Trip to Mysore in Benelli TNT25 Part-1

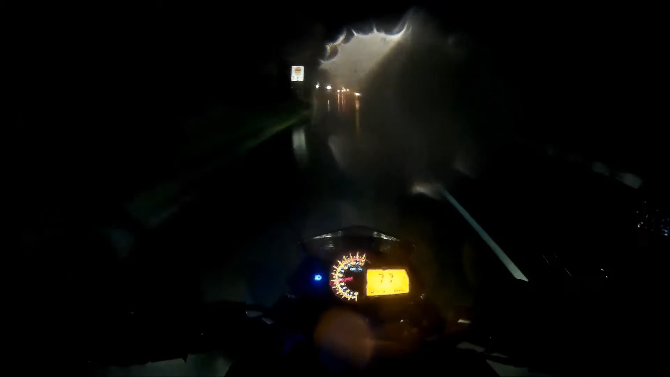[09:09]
If it's just rain, it's fine. It's windy as well.
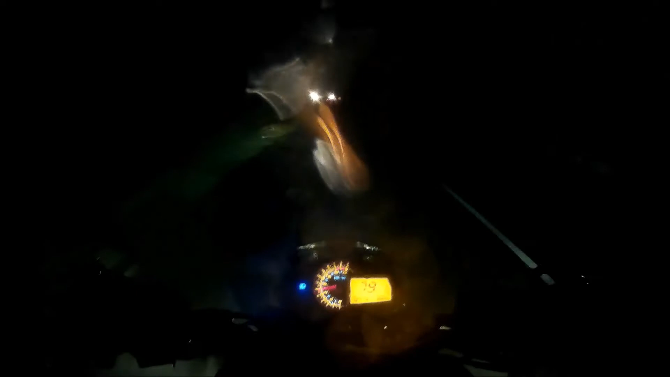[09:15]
And the headlight glare on the opposite side is giving me less visibility. That's why I'm not crossing 80.
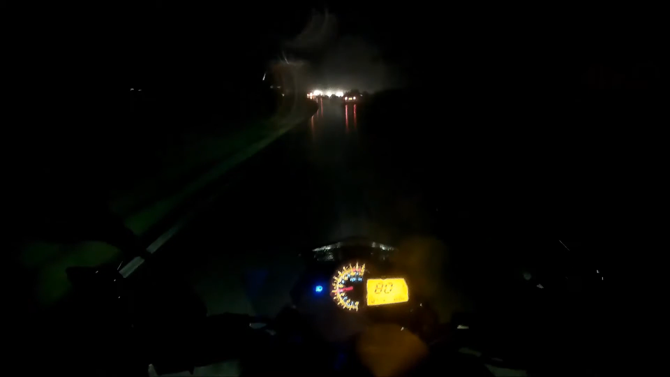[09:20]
But be very, very careful when you ride in such conditions. Please ride only if you have confidence to ride because it's very, very risky.